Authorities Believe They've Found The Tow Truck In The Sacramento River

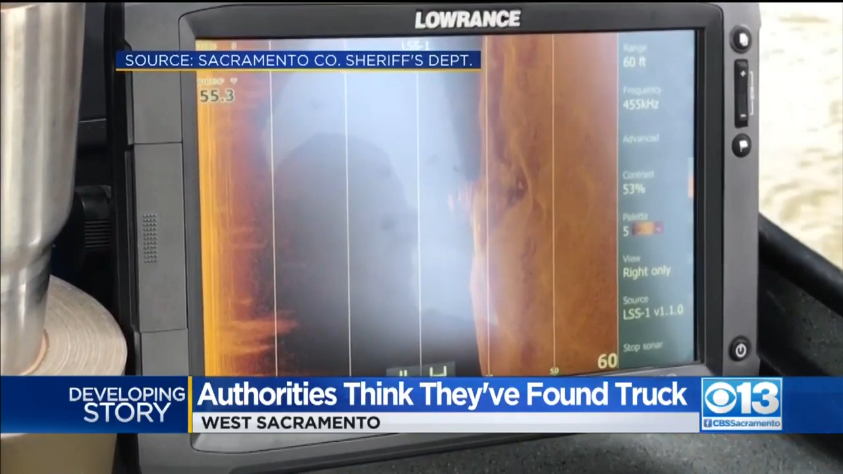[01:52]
THEY COULDN'T TELL WHAT IT WAS JUST THAT SOMETHING WAS THERE.